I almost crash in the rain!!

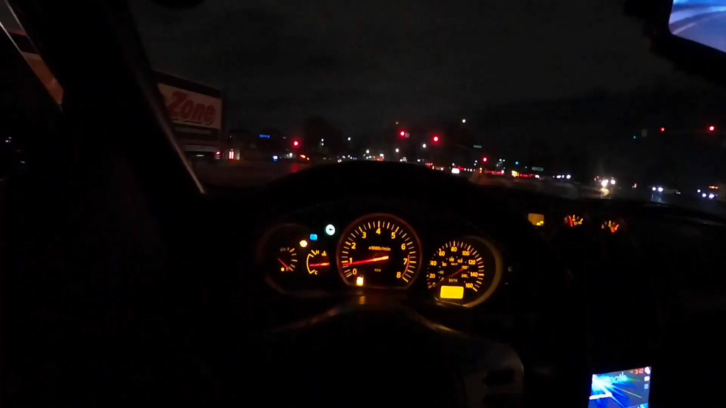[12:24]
All right, what's up, guys? So I'm out of work already. It is nighttime already. I got no gas. Look at this.